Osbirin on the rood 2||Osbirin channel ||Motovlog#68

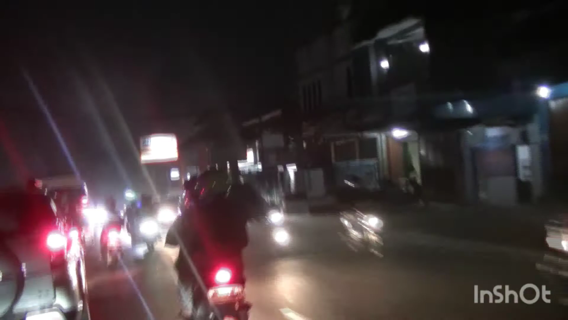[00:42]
Dari arah Cianjur terlihat padat merayap. Rame tuh. Terus, ya. Ini biasanya 3 lapis antara sepeda motor, kendaraan pribadi maupun angkutan niaga.
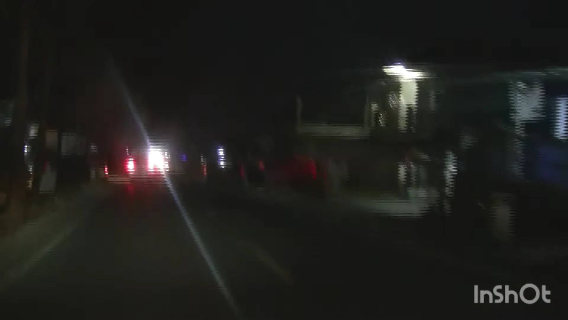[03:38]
Ini hampir copot nih kaki. Nah, situasi semacam ini tiba-tiba ada orang bawa dagangan.